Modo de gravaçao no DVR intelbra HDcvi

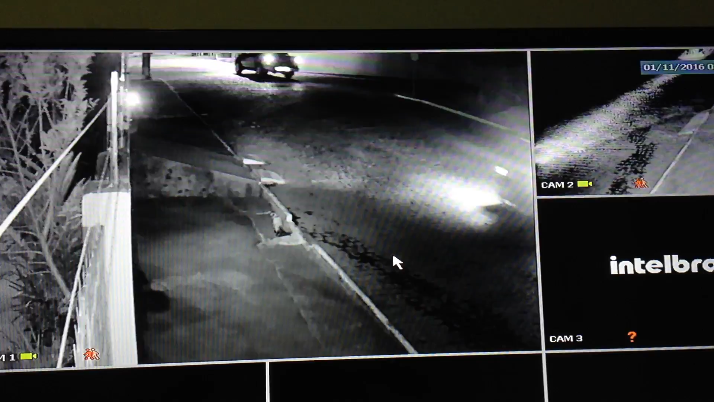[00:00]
Bom, nesse vídeo de hoje aqui eu vou estar demonstrando aqui como você vai fazer para colocar o modo de gravação no seu DVR. Bom, no meu caso eu só tenho duas câmeras. Veja bem, essa 1 e essa 2. Veja que o símbolo de gravação está ativo.
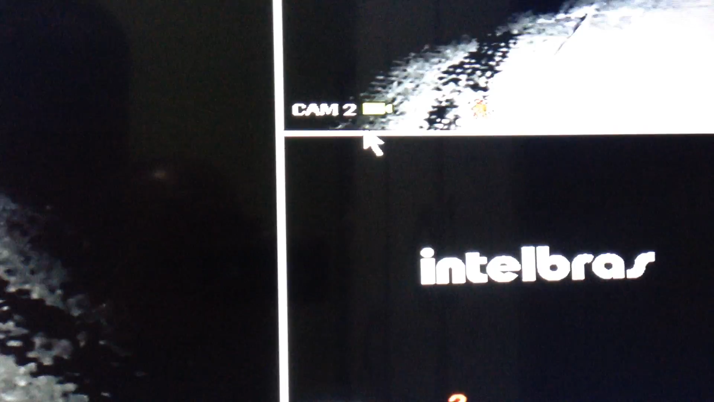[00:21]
Olha lá, olha. Aqui, olha.
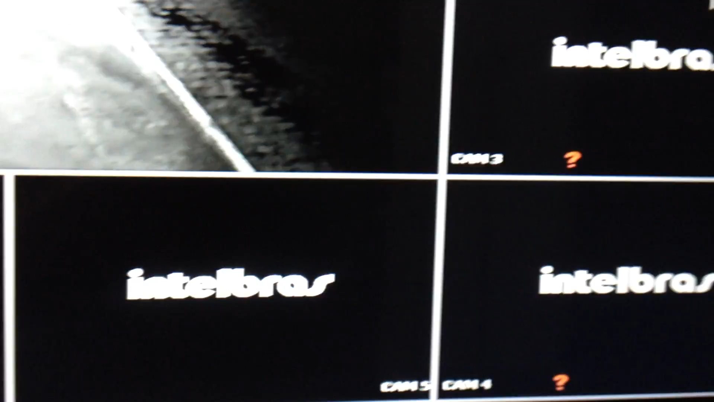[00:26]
Já nas outras estão desligados. Não tem nenhum símbolo.
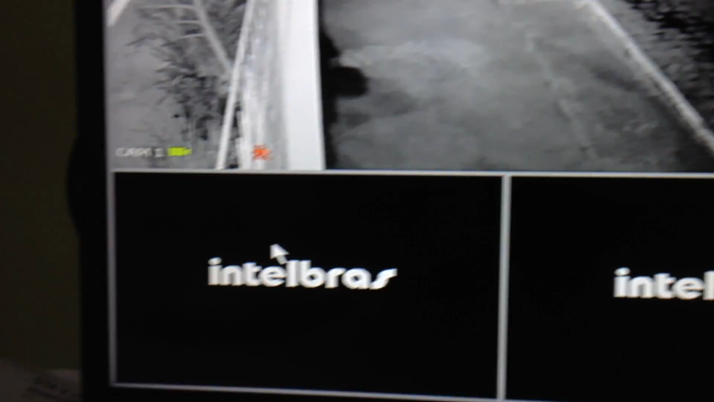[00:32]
No meu caso, o meu DVR é de 4 canais. Só que em duas câmeras em HD e IP. Veja bem, como você vai fazer para colocar somente as câmeras que estão ativas para gravar manual. Vem aqui.
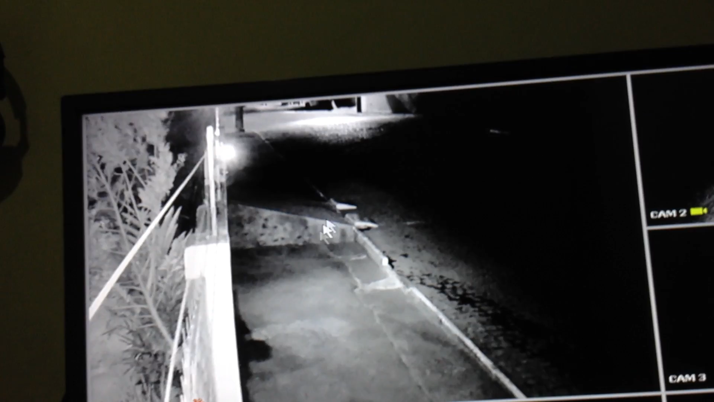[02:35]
Bom, ele está aqui aparecendo na instante.
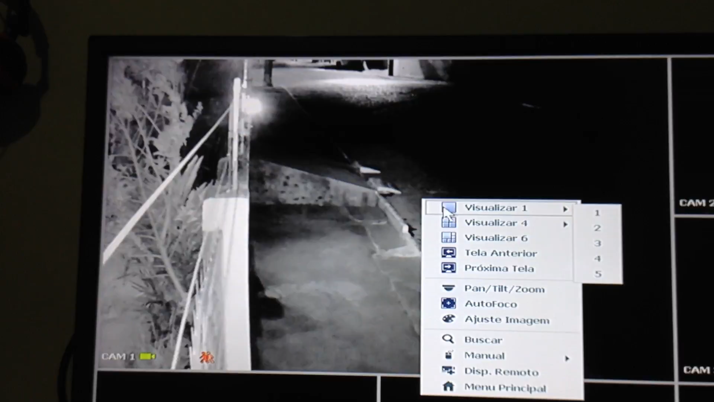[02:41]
Deixa eu bloquear esse aparelho aqui. Modo principal.
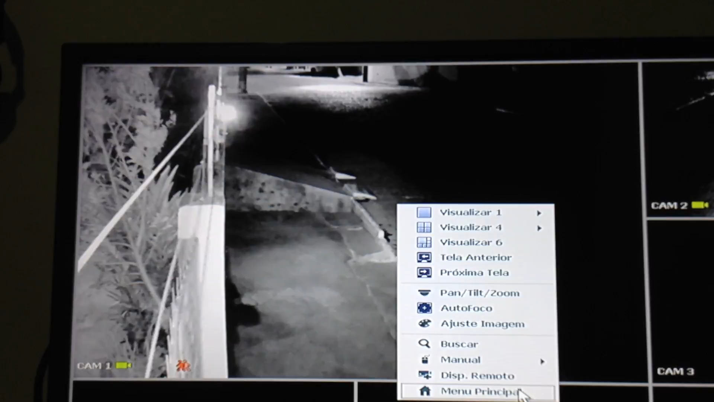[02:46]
Ajuste. Deixa eu ver aqui. Armazenamento.
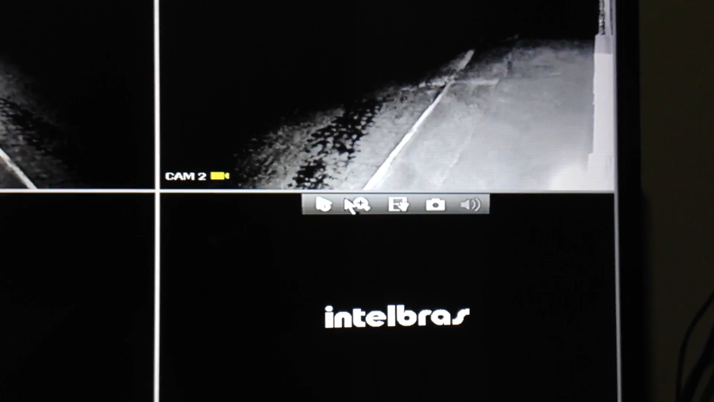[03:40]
Se você passa aqui, ó. Perto da barra. Aqui abre essas opções aqui.
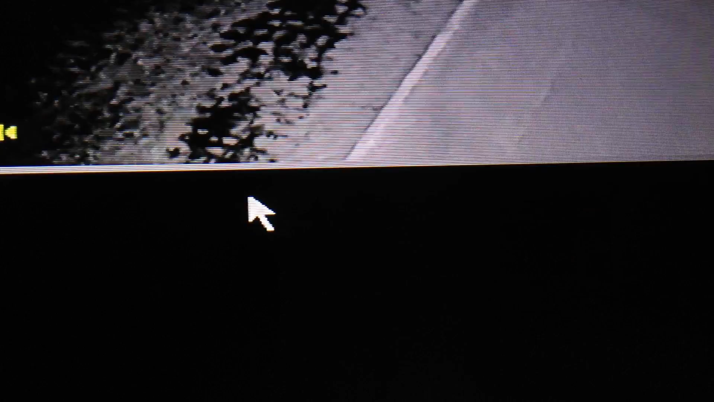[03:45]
Visualizar em tempo real. Ele vai puxar a gravação dos últimos 30 segundos.
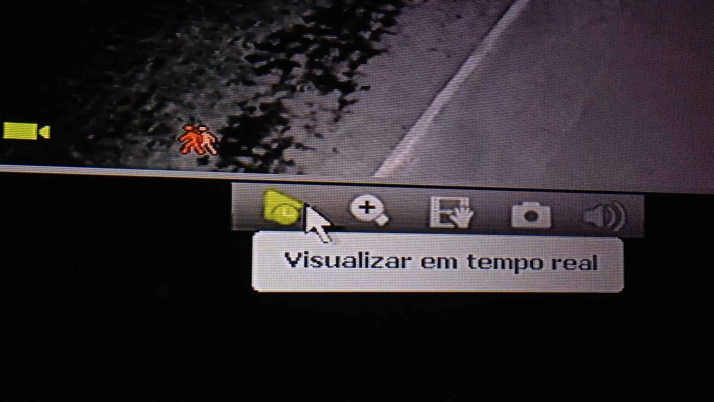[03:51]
O zoom. Tem um zoom aqui. Tem esse aqui, o backup.
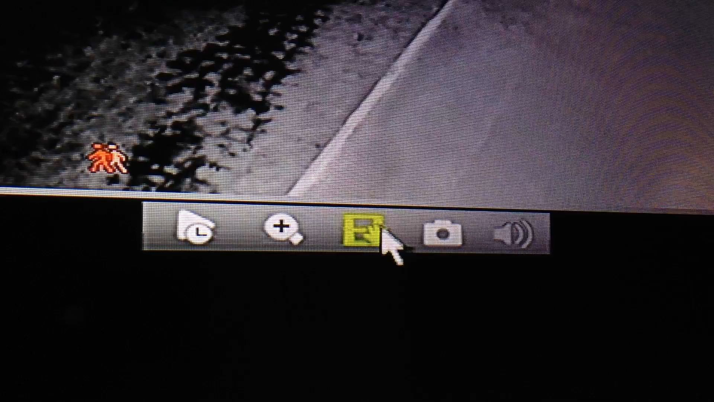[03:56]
Para você botar o backup em tempo real diretamente no pendrive rápido.
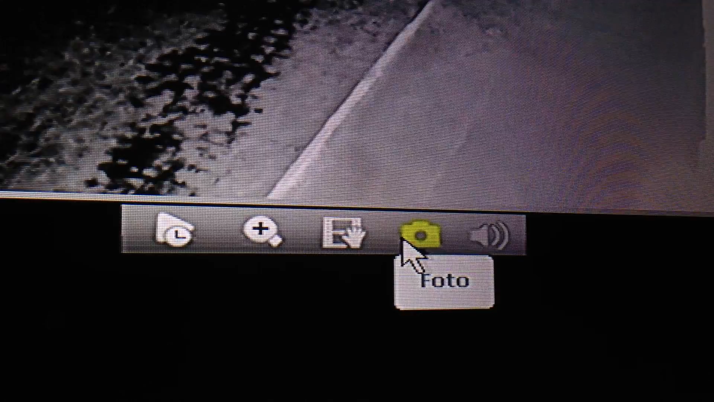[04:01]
E esse aqui é o modo foto. Que é para você bater uma foto.
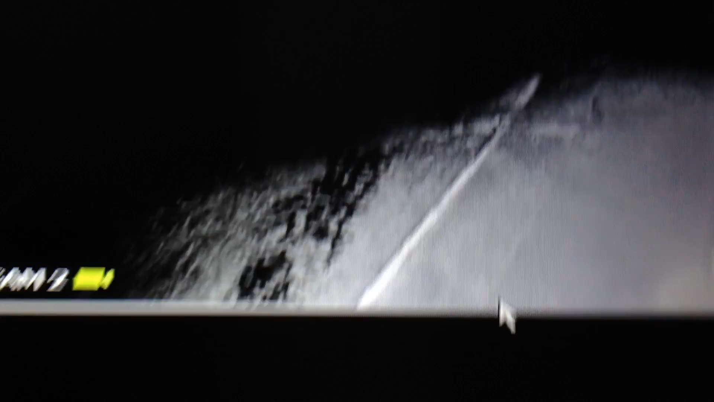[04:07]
Tá vendo? Já bateu. Acabou de bater. Aí ficou armazenado no HD.